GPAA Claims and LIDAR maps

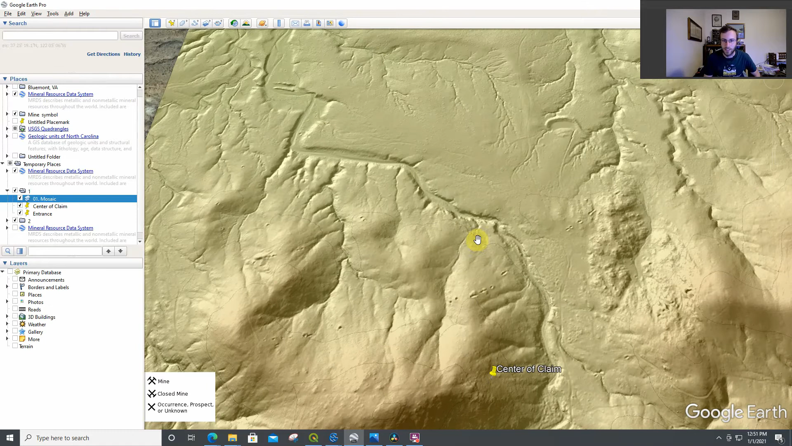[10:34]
um in this area i mean has a lot a lot of diggings are happening in this claim um
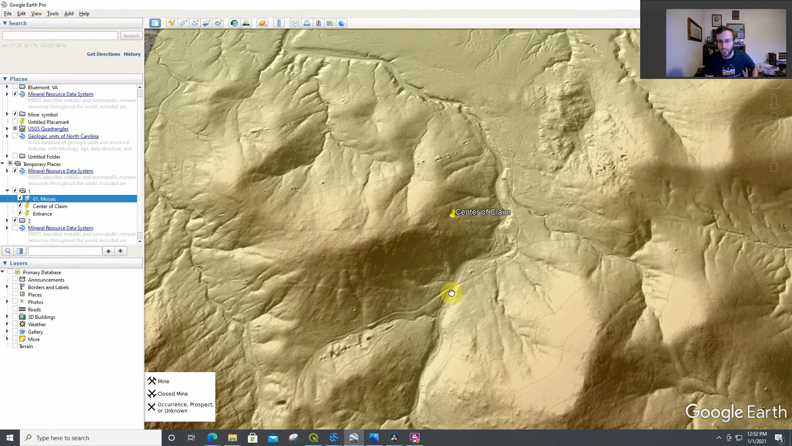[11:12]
fashion is going northeast southwest where the other claim which isn't too far away was going northwest southeast um so don't always assume that for your given area that the vein trends run the same direction um but here again you can see wrong button you can see and you can even start to map out once again these vein trends and this really helps to picture in your mind on where to focus on when you're in these given areas
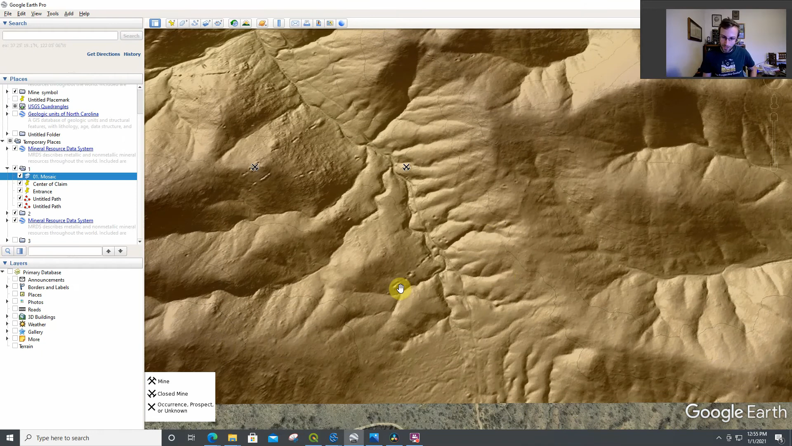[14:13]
down that way it's been dug very well and if i was in arizona i'd be checking out both of
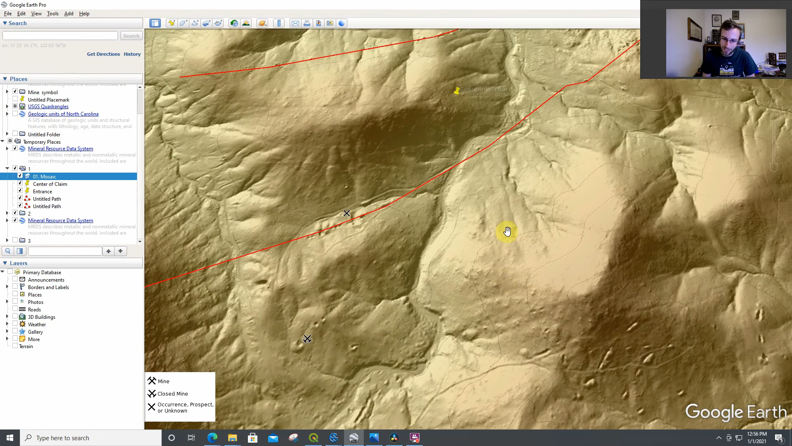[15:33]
um but yeah the lidar is just an incredibly powerful tool and in the coming years i would expect the vast majority of the country to be completely covered